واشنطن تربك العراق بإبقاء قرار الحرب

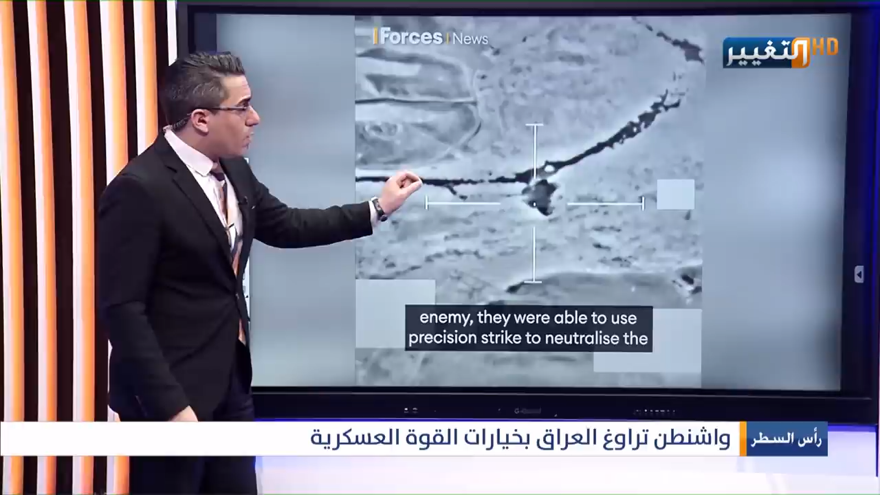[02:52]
ضد تنظيم داعش الإرهابي بطلب من الجيش العراقي أنه يدخلون بضربة جوية طبعا